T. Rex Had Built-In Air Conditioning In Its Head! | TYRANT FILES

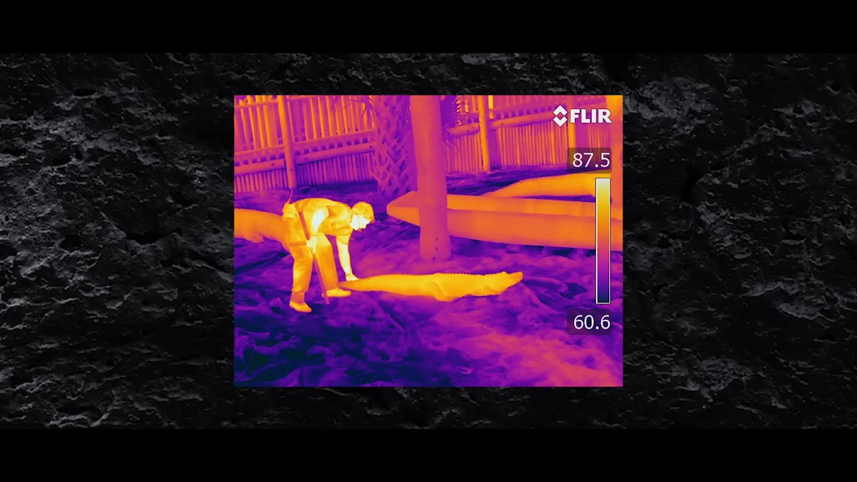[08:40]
Modern crocodilians use this mass of fat and blood vessels to keep their heads nice and cool.
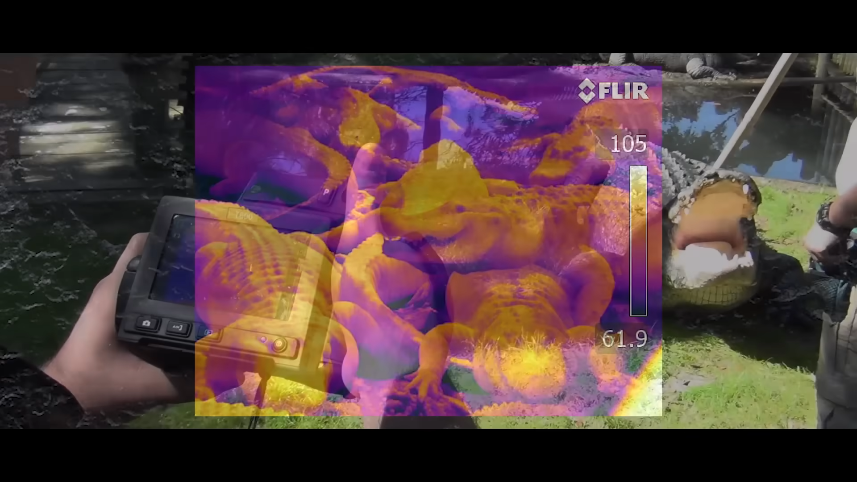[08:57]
The researchers of the new study went to their local zoo with thermal imaging devices
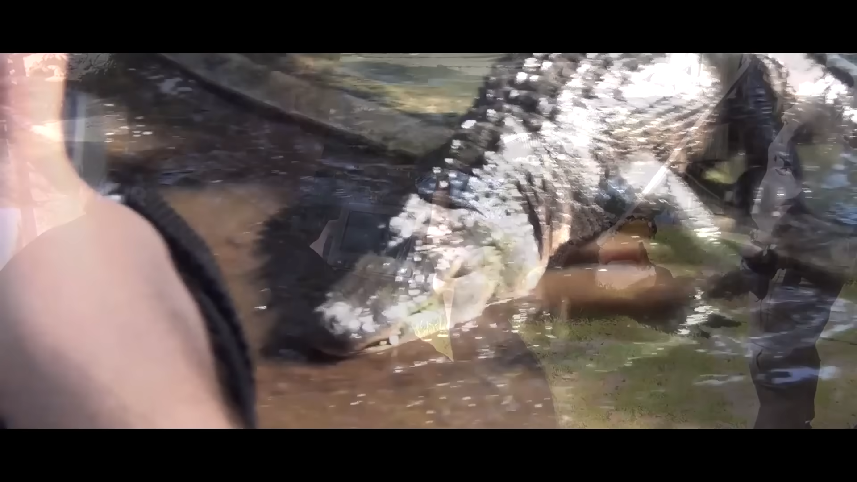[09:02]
to observe the way in which crocodilians lose and gain heat.
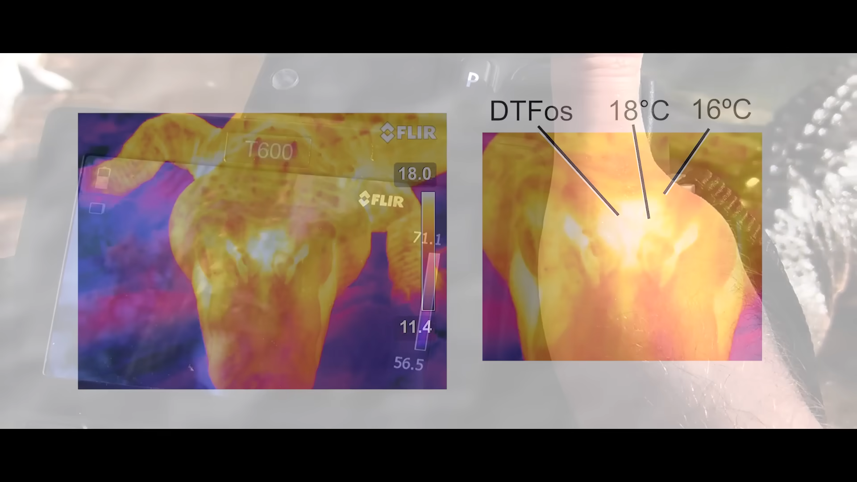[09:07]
They found the area of the head, which houses the dorsal temporal fossa and fenestrae FPF,
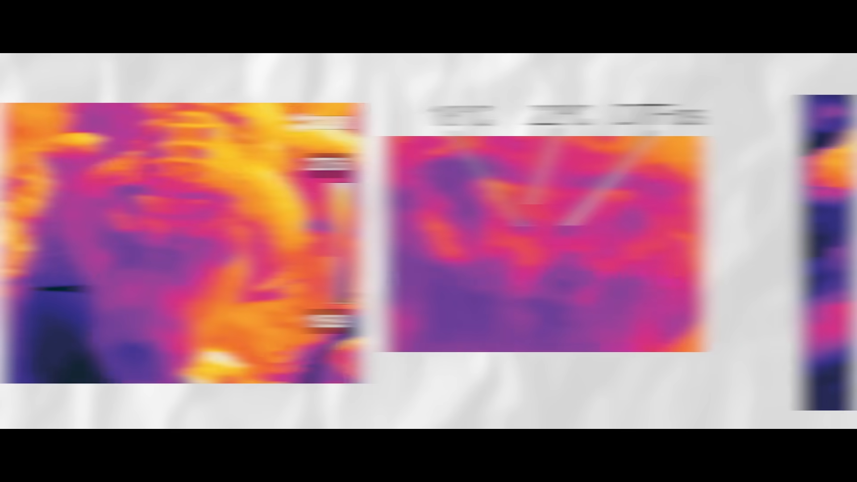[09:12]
was exceptionally warm when the animal began to warm itself up in the sun and became far chillier than the rest of the animal when it needed to cool off.